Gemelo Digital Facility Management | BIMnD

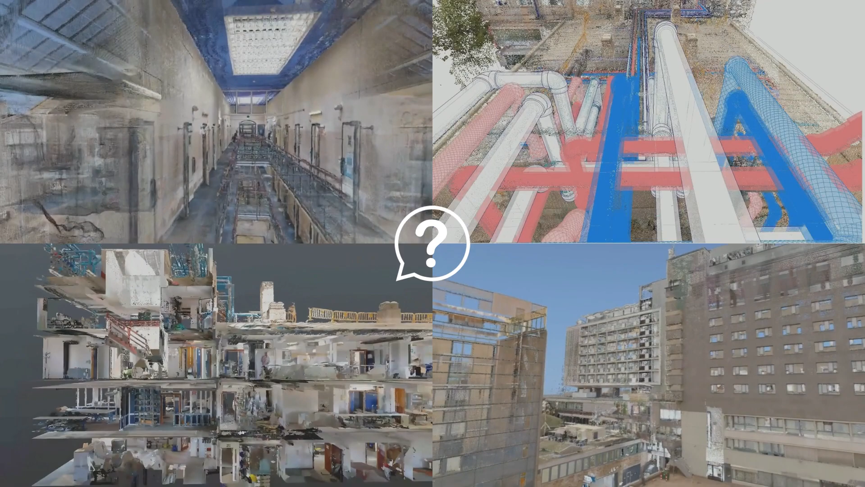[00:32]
Digitalizamos el activo con escáner Laser 3D.
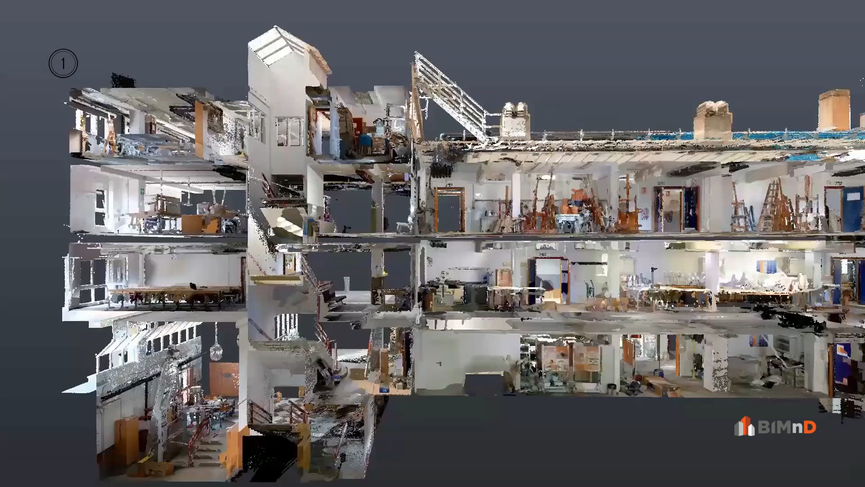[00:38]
Con la tecnología de Mobile Mapping obtenemos datos precisos y actualizados de la geometría del edificio en tiempo récord.
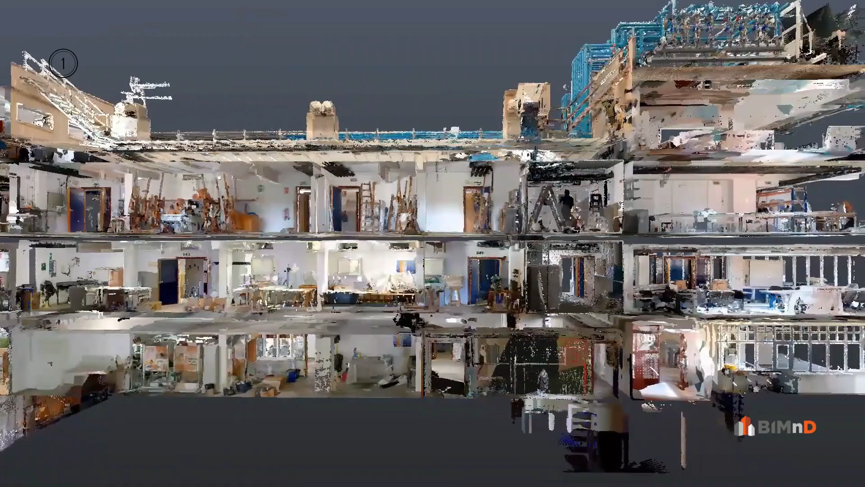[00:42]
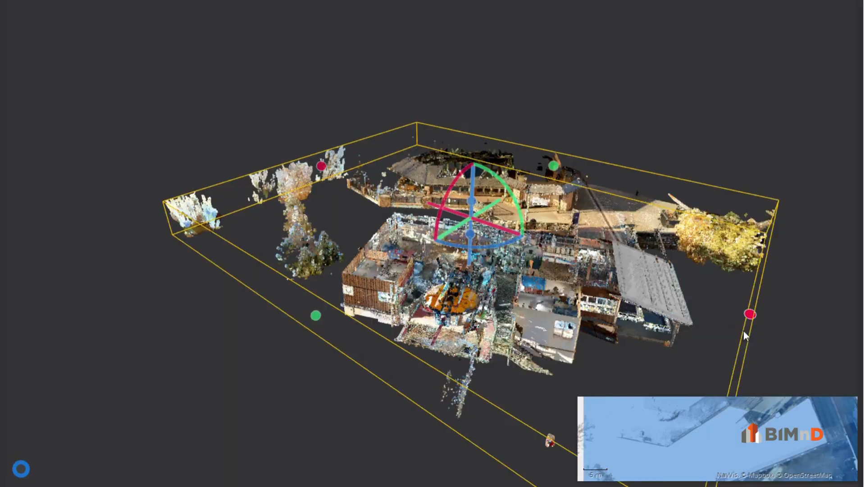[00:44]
En 48 horas tendrás disponible una réplica